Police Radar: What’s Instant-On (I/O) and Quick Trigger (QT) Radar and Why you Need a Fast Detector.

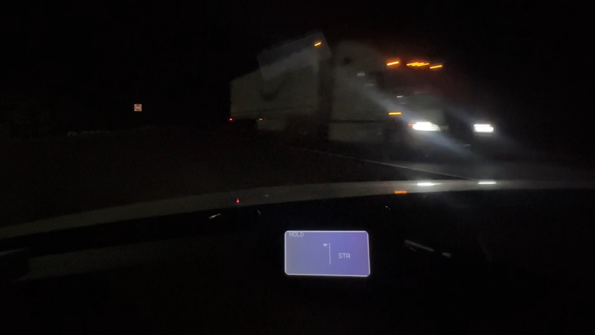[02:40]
So when you see the front, I'm transmitting on the display screen. And when you see hold, I have it back to RF hold, and I'm not transmitting. See that? 65. Front, K-A band, 35-5-0-0.
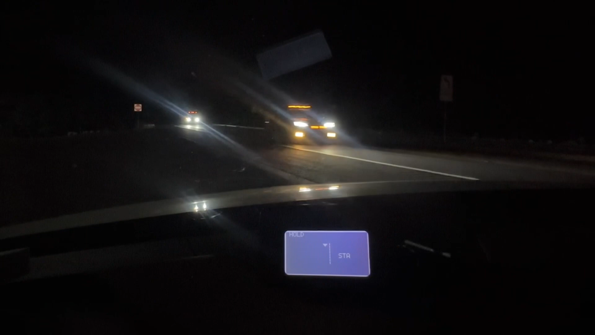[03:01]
That's how quickly. About 100 milliseconds. So you don't need much if you wanted the quick trigger. Lock it. Front, K-A band, 35-5-0-0. It's already on hold. Front, K-A band, 35-5-0-0. I'll release the lock. Here we go again.